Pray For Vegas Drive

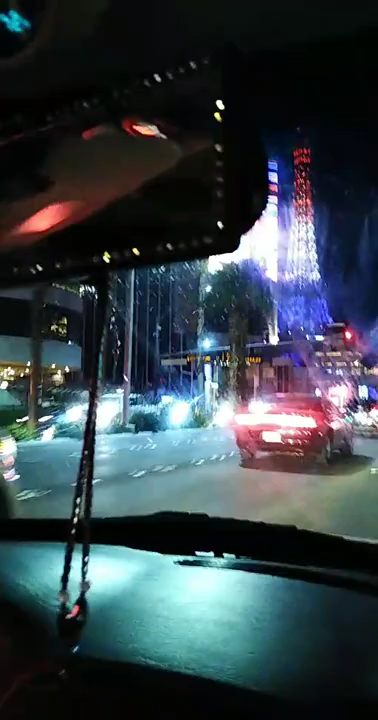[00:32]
We're just driving it to look at things. We need to definitely keep this town in prayer. We need to keep Vegas in prayer.
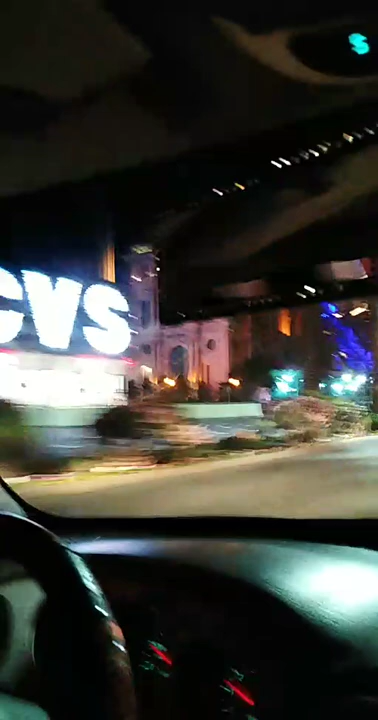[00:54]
Nobody walking the streets. No one enjoying themselves. Everything's closed. Yes lights are still on. But I think it's a legal thing they have to keep them on. But.
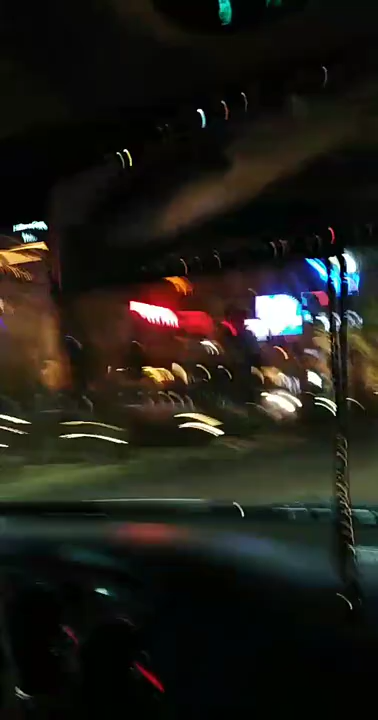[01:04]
If you look at these streets. You're seeing nothing. Nobody on these streets. It's a very depressing thought and scene. And. Leaders of the churches. And leaders of faith. Have got to lift this town up. We have got to definitely. Keep this town in prayer. Pray for protection. Pray for revival.
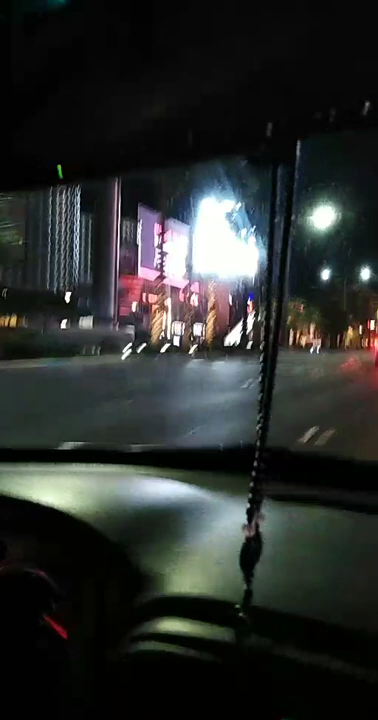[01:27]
Restoration. It is vital. To this town. That we do this. And. As. Somebody who's been here. For 25 years of my life.
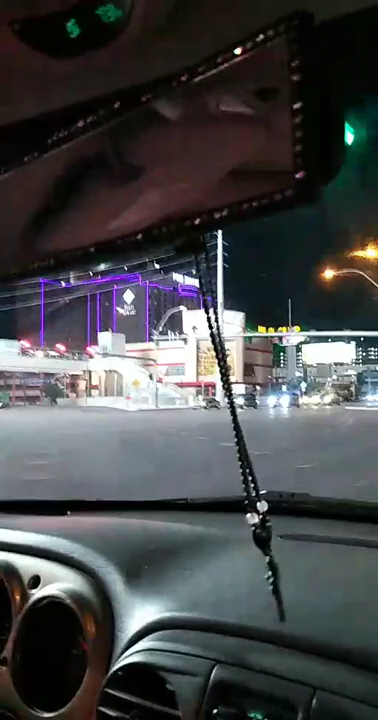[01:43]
Of Vegas. Is what made Vegas. We don't have state income tax. Because.
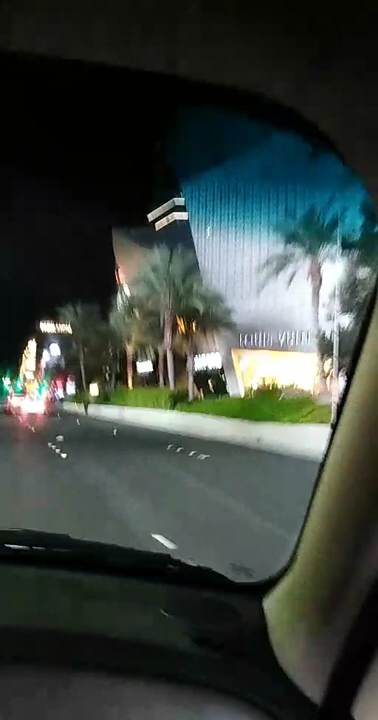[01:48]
Because. These casinos. And these hotels. Paid. For that. Took care of that for us. And you're looking. You're seeing the MGM. You're seeing the Park MGM.